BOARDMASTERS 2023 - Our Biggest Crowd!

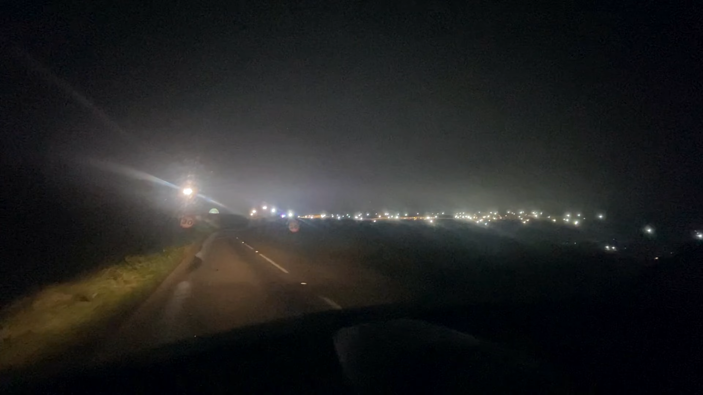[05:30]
So we've taken a last minute detour past the Boardmaster site. Wow. Trying to get hyped up for tomorrow. How cool does it look, man? It is massive. It is a very big festival now. And it's right on our doorstep, which is pretty sweet. It's looking cool. So we're actually playing over by the big Ferris wheel. I don't know if you can see it. What's happening, people? We're here at Boardmasters Festival.